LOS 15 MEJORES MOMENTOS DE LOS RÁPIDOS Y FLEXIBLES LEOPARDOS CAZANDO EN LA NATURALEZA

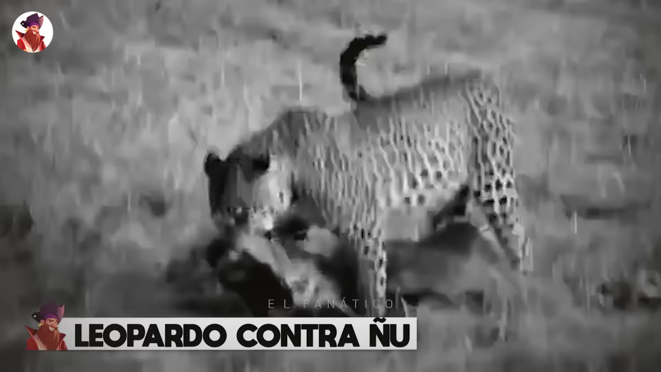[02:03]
Leopardo contra New. Un leopardo aparece corriendo de la nada y ataca a una cría de New en el barro mientras el resto de la manada corre a todas direcciones para huir del depredador.
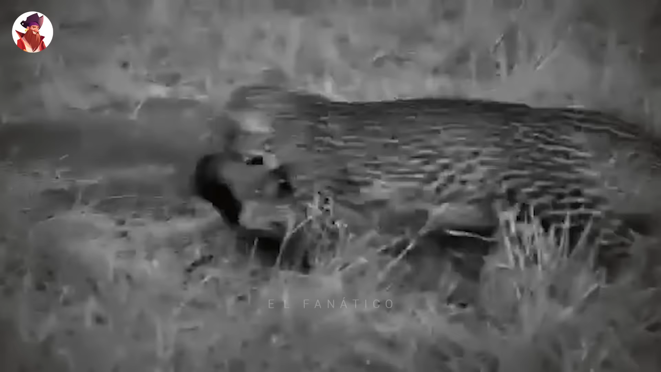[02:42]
El leopardo muestra un poder y una resistencia increíbles cuando lleva a su presa a una zona más segura.